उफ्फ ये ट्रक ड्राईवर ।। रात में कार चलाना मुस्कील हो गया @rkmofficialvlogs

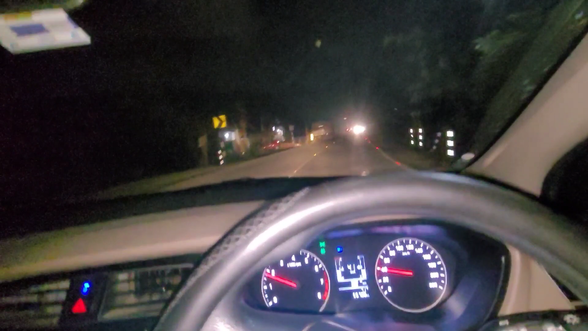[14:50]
आप न चाहते हुए भी उनकी हाई बीम पर कंट्रोल नहीं कर सकते हैं।
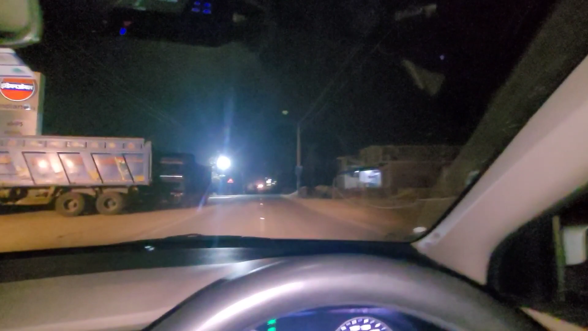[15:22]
मोटरसाइकिल वाला लोग को तो उतना नहीं है, मतलब भी नहीं है, उन लोग जल्दी नहीं करता है, लेकिन एक्चुअल में जो फोर व्हीलर वाले हैं,
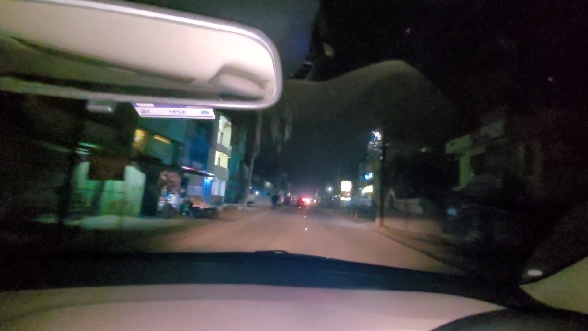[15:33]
बड़ी गाड़ियां जो है उनसे मैं देखना चाहता हूं कि वो लो बीम करते हैं कि नहीं। यहां देखिए कुछ गाड़ियां आ रही हैं, मैंने दो बार जो है डिपर दिया, किसी ने भी लो बीम नहीं किया।